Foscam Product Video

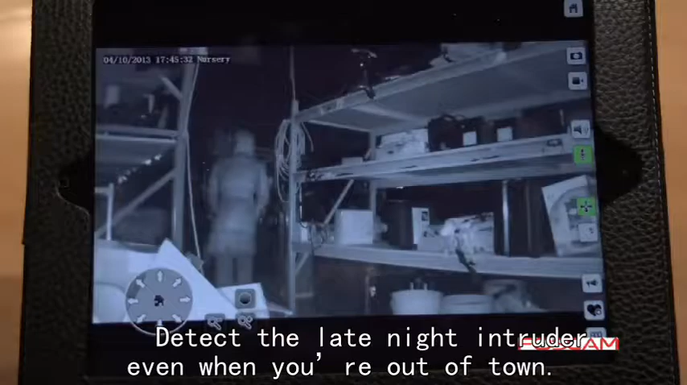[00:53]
Detect a late night intruder even when you're out of town and there are times when you want more than just a picture.